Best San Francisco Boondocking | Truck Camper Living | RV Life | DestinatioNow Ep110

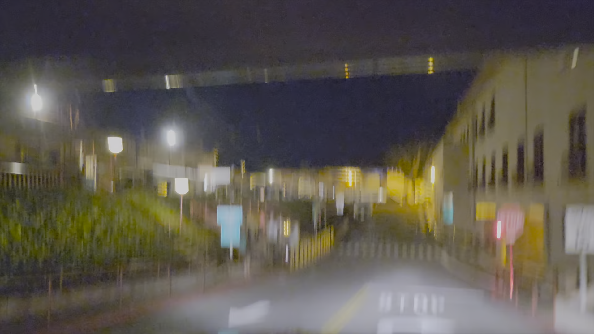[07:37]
It's 11'10". That's the entrance to the bridge? Yeah, that's not gonna work.